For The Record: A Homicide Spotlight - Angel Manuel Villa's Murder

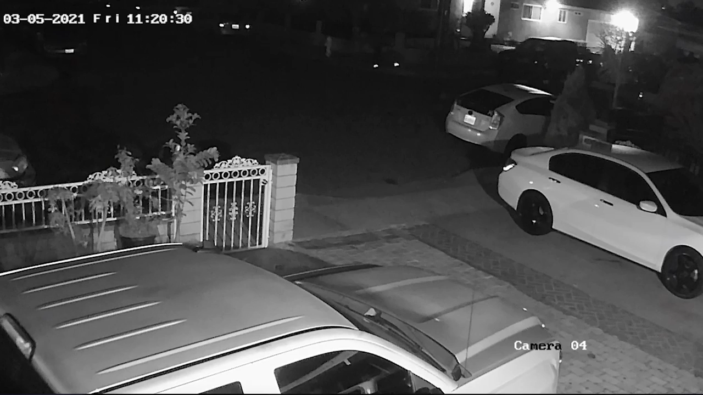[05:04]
In doing so, detectives located surveillance footage of two male subjects on bicycles in the area. It appears as though the subjects got off their bikes and ran eastbound towards Aunges location. Seconds later, the subjects ran back to their bicycles and rode away northbound on Pacific.